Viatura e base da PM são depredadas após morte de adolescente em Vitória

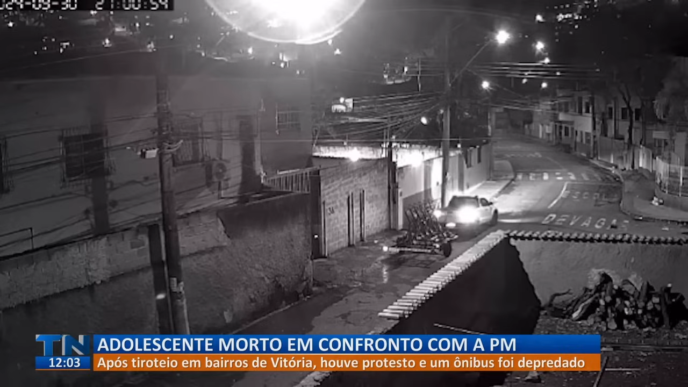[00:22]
Em represália, teve um protesto, um ônibus foi decredado. Foi jogar um pedra no...